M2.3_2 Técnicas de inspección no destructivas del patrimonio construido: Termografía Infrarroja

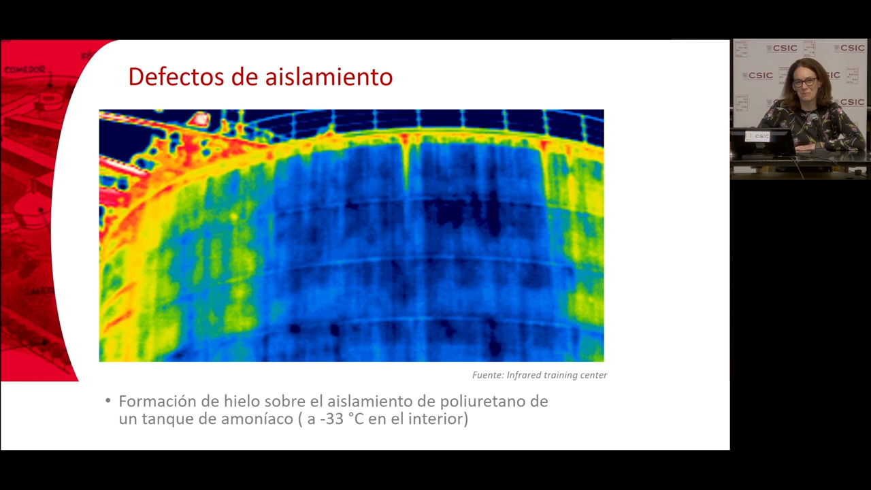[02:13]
Esto como ya veremos más adelante en el taller de termografía, que también va a tener lugar en este módulo, vemos que bueno, los colores es lo de menos, ¿no? Ya os enseñaremos a interpretar bien este tipo de termogramas. Está muy utilizada también esta técnica para temas de control eléctrico, ¿no?
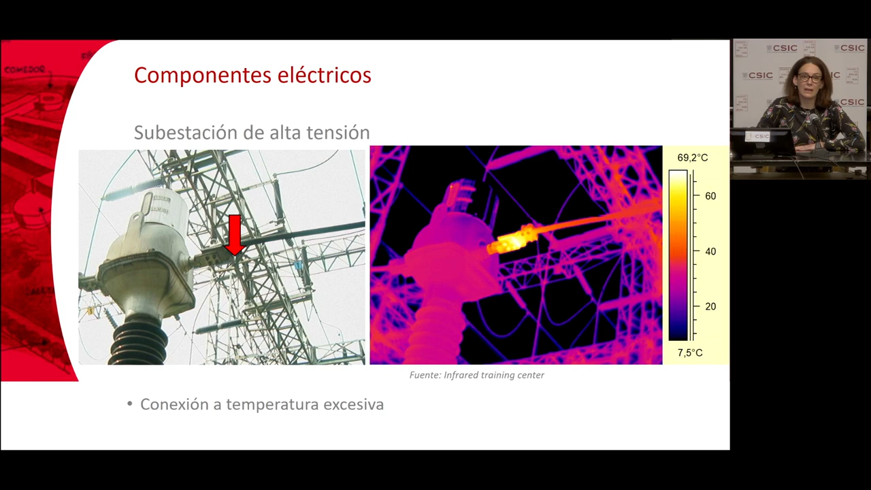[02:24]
On screen: scale top 69.2°C, scale bottom 7.5°C
En alta tensión, para detectar errores, que de otra manera sería muy difícil de detectar, ¿no? A distancia, por calentamiento de cables. Depósitos en tuberías, por ejemplo, en cualquier tipo de fábrica, en cualquier tipo de proceso industrial, ¿no? Veis aquí como el sedimento queda en un color más oscuro,
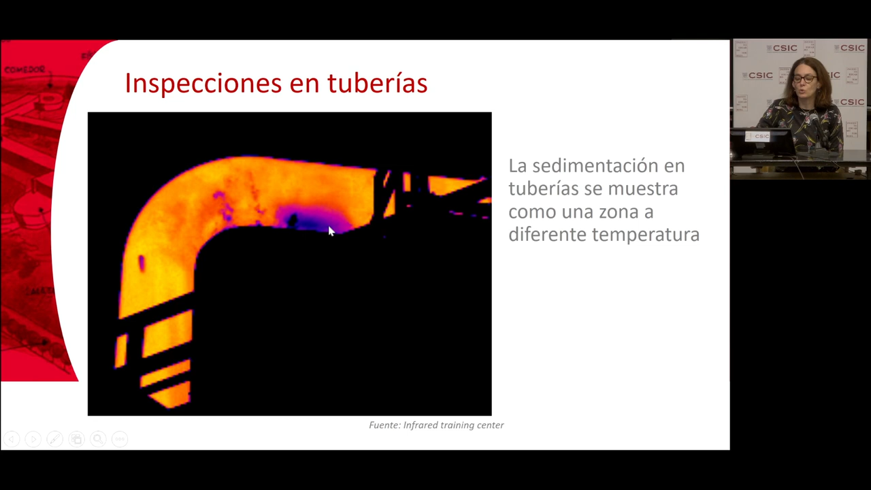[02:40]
más azulado, que sería más frío, mientras que el líquido, la sustancia caliente, pues la podemos visualizar de otro color, ¿no?
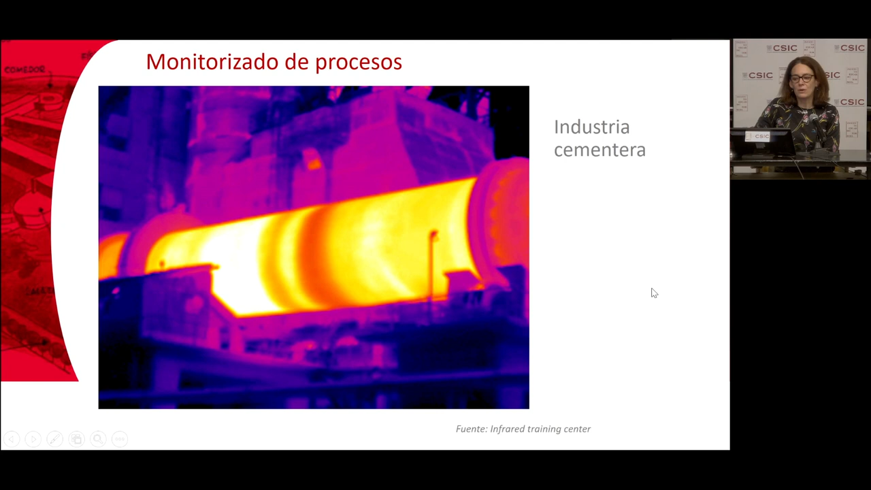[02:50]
Monitaciones de procesos, desarrollos de productos, esto está muy visto ya también en la Fórmula 1.
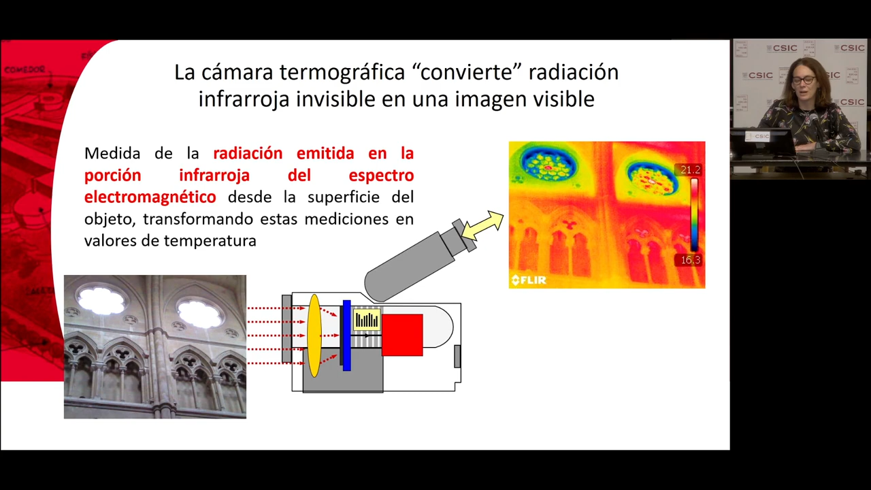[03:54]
Como veremos más adelante, para poder determinar temperaturas exactas, pues bueno, aparte de hacer el termograma, de emitir esta fotografía, pues tendremos que conocer muchas más cosas de nuestro objeto, muchas más cosas de nuestra estructura. Bueno, ¿cómo funcionan? Lo que hace la cámara es que recibe radiación de diferentes orígenes, ¿vale?
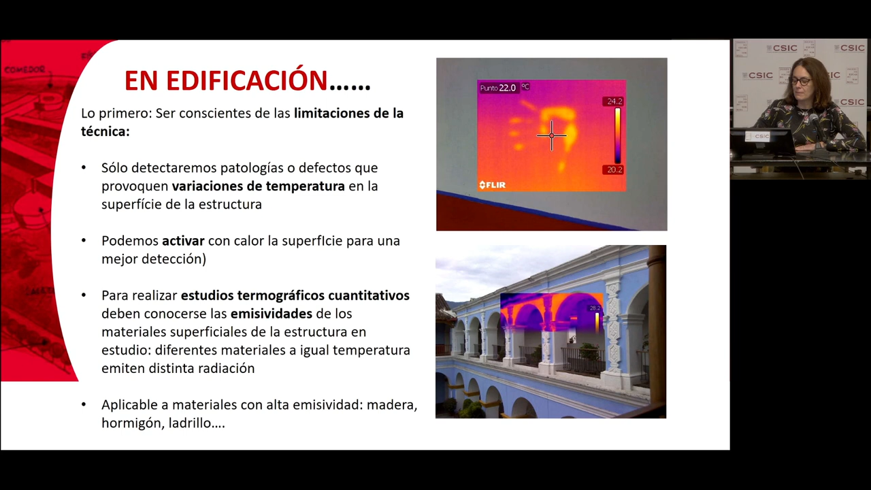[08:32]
On screen: spot 22.0°C
Muchas veces tenemos materiales que detectamos a, disculpad, tenemos materiales a igual temperatura, pero que nos ofrecen una imagen termográfica diferente. ¿Por qué? Pues porque tienen diferentes defensividades. Aquí lo podéis ver claramente. Otro aspecto que tenemos que tener también en cuenta es que esta técnica es aplicable fundamentalmente a materiales con alta emisividad y en nuestro caso en edificación, en construcción, ¿qué materiales son estos? Bueno, pues funciona muy bien para estructuras de madera, para estructuras de hormigón armado, estructuras de fábrica,
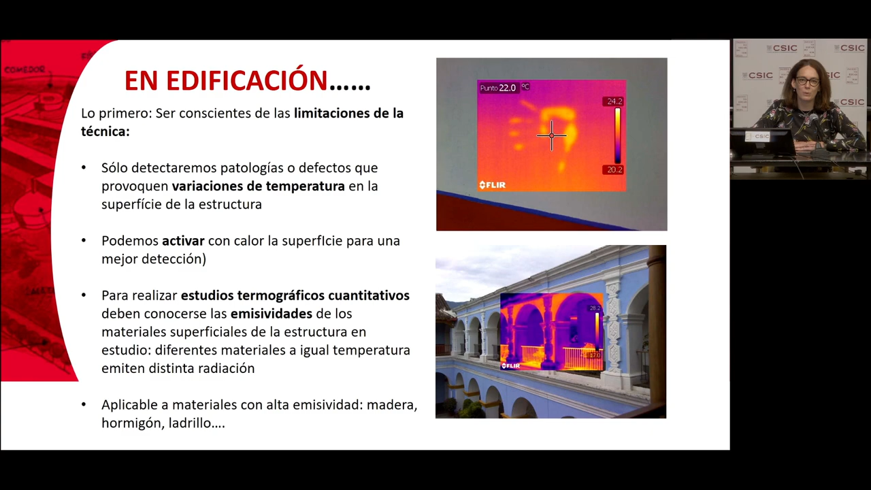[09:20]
On screen: spot 22.0°C
Los metales tienen baja emisividad y como vamos a ver posteriormente en el taller, en algunas prácticas que vamos a poder realizar con vosotros, pues bueno, estas bajas emisividades no son buenas para la aplicación de esta técnica de espectroscopía por el infrarrojo. Aquí tenéis un ejemplo, por ejemplo, me hace mucha ilusión,
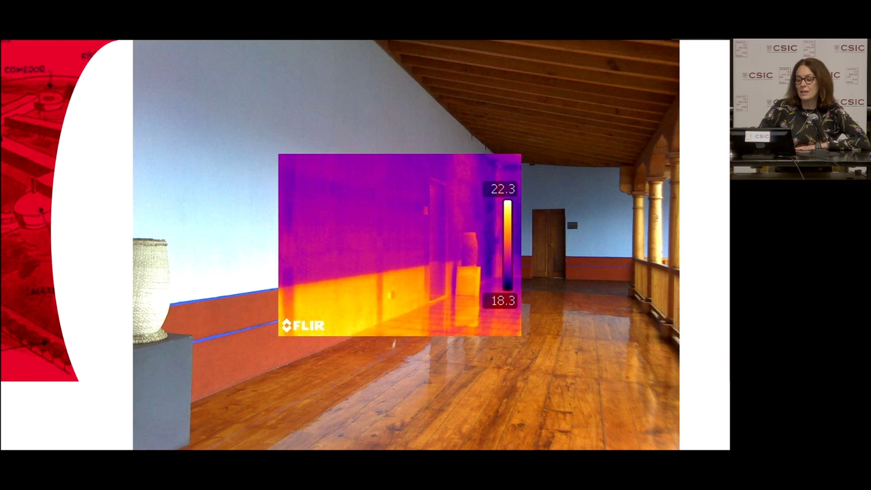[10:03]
No, no es así, o sea, realmente lo que tenemos aquí son dos pinturas con diferente composición, ¿vale? La pintura de abajo es más rica en zinc que la pintura de arriba y por eso emite de manera diferente, ¿vale? Ambos materiales están a la misma temperatura, ¿vale? Y lo que tenemos es un cambio en la composición del material.
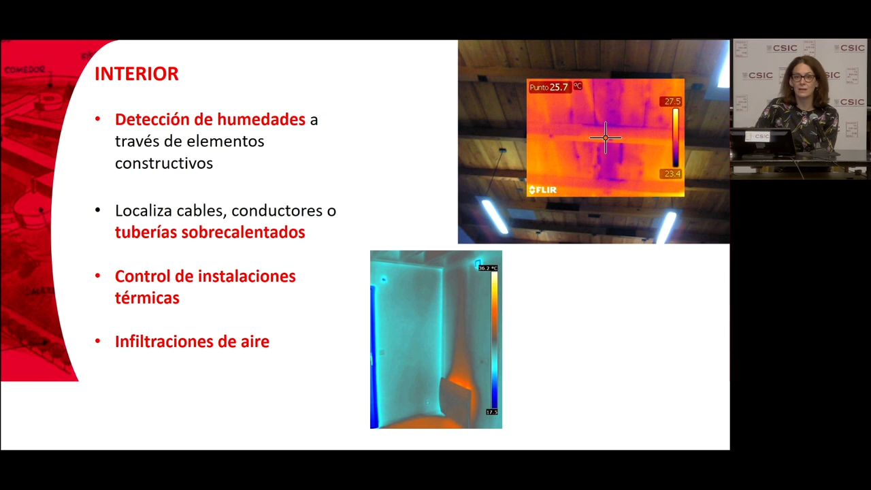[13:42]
On screen: spot 25.7°C
de agua caliente que tengan fugas o localizar cables o conductores o algún tipo de elemento que esté sobrecalentado. Como os decía, todo esto se basa en una diferencia, un gradiente térmico. También para controlar instalaciones térmicas, evidentemente, como os comentaba antes, las infiltraciones de aire también se pueden ver muy bien.
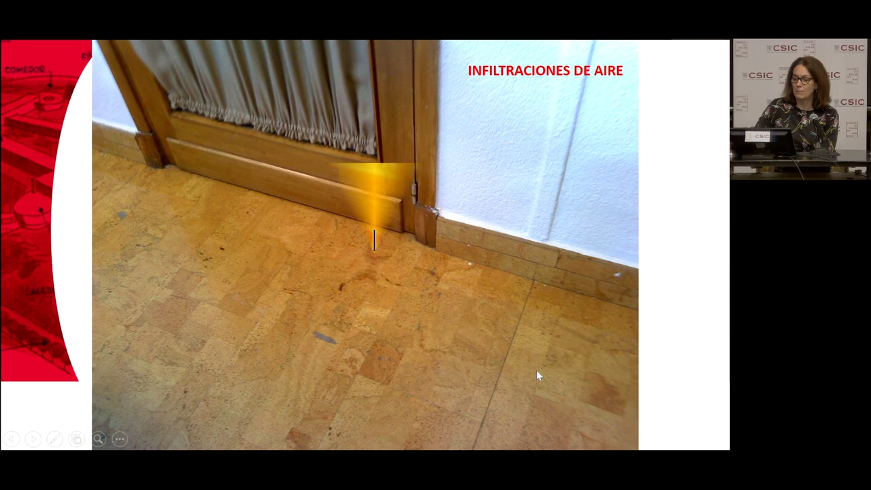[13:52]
Aquí tenemos algún ejemplo en la realización de un ensayo de Blower 2 de cómo podemos ser capaces de ver las infiltraciones de aire.
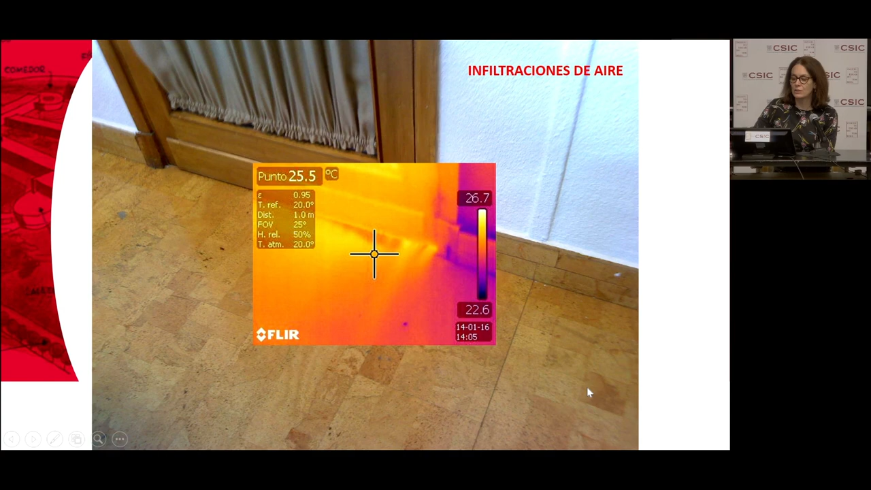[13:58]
On screen: spot 25.5°C
Este es otro ejemplo de infiltraciones de aire en una vivienda.
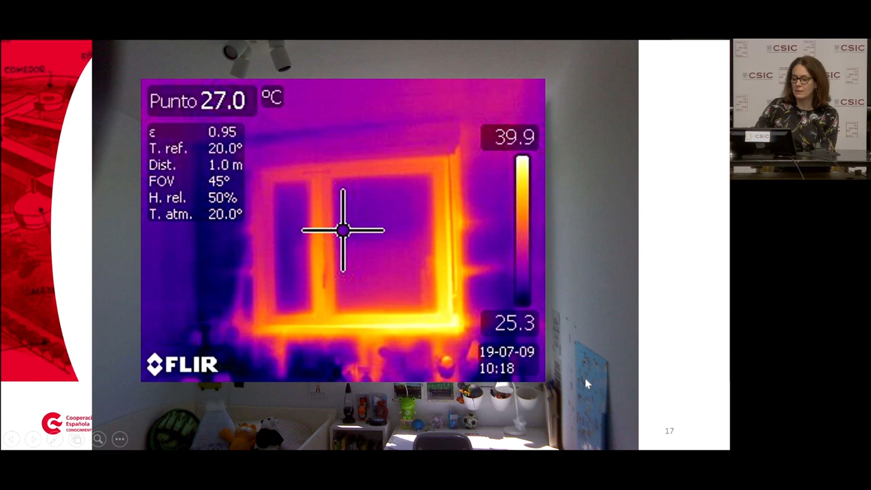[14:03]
On screen: spot 27.0°C
Las humedades, como os decía, independientemente del material con el que esté construida nuestra estructura, como os comentaba, tanto en madera como en hormigón como en fábrica de ladrillo, son muy buenos materiales en los que podemos inspeccionar con esa técnica para detectar humedades.
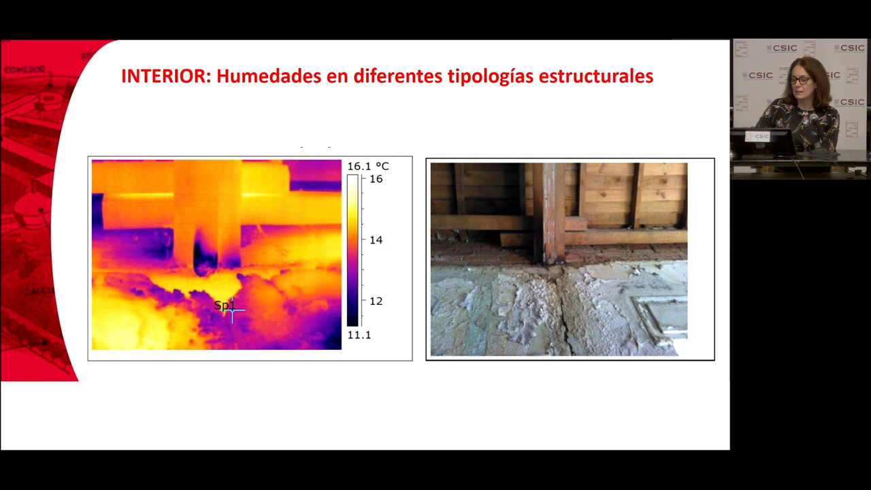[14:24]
Aquí tenemos otra vez el Centro de Formación de Cartagena de Indias. Vemos cómo es fácil la detección de los pilares y los forjados en una estructura a través de termografía infrarroja que es muy útil para luego aplicar otro tipo de técnicas no obstructivas.
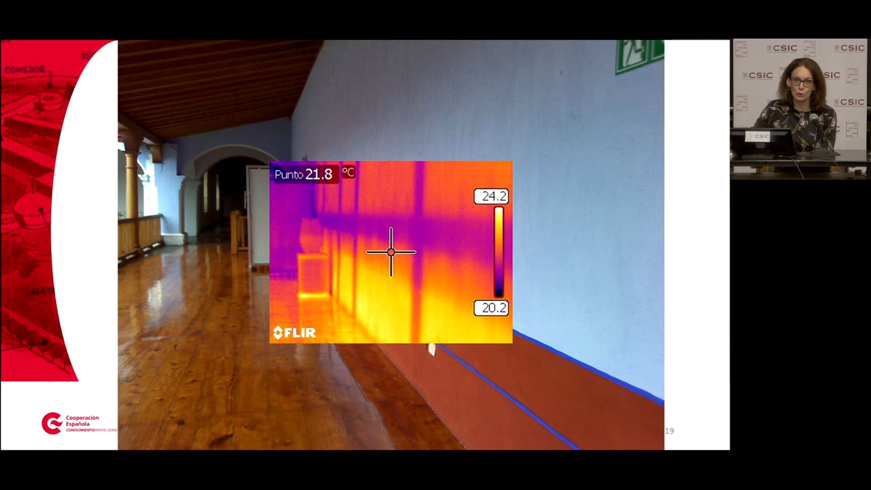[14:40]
On screen: spot 21.8°C
Desde el exterior es muy fácil, si se hace de manera correcta, detectar posibles puentes térmicos,
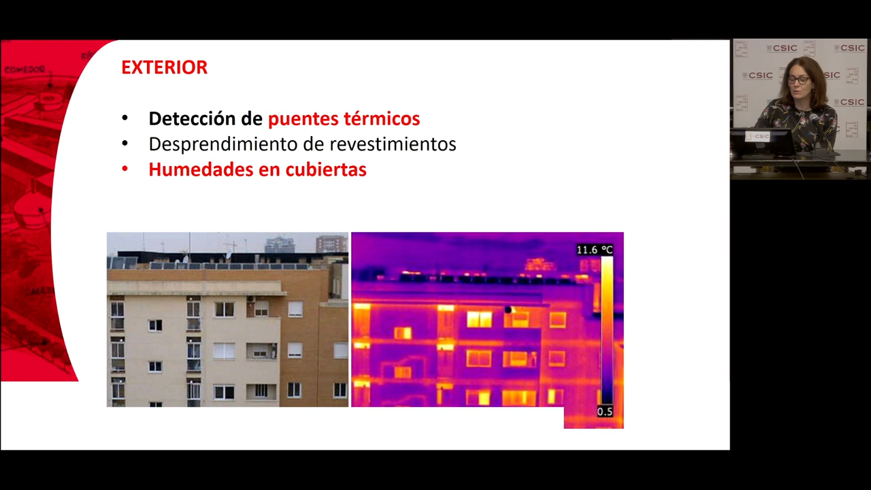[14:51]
On screen: scale top 11.6°C
siempre y cuando la diferencia de temperatura, como os comentaba, sea la suficiente. Aquí podemos ver, por ejemplo, en esta inspección que se realizó a medianoche, vemos cómo en el espectro visible, cuando vemos la fotografía visible, no somos capaces de ver prácticamente nada. Y eso que he estado manejando la fotografía y tratando de sacarle la mejor visión posible para poder distinguir dónde estaban las ventanas, porque no veíamos nada.
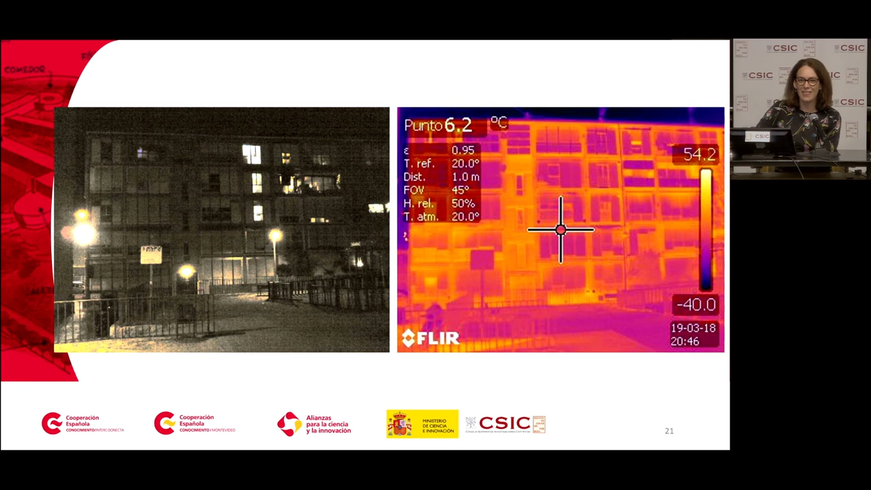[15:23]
On screen: spot 6.2°C
Sin embargo, en infrarrojo somos capaces entonces de detectar un montón de cosas más.
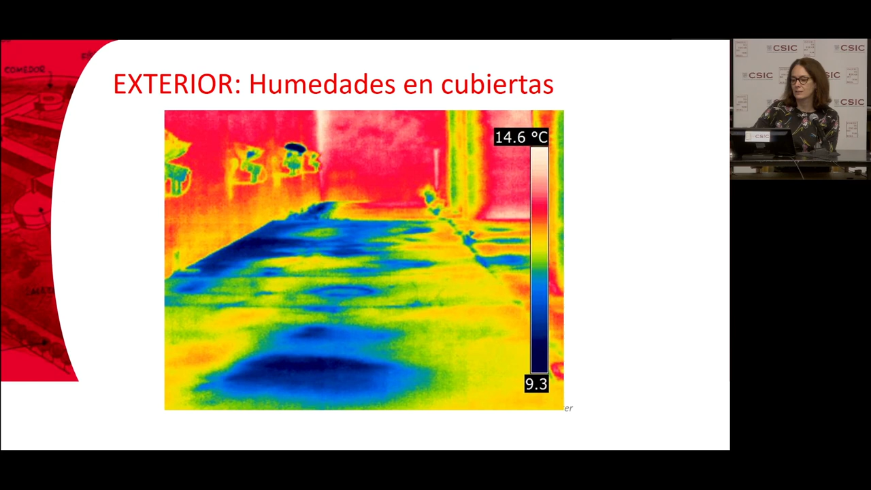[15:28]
On screen: scale top 14.6°C
También se pueden detectar en el exterior humedades encubiertas, desprendimientos en fachadas.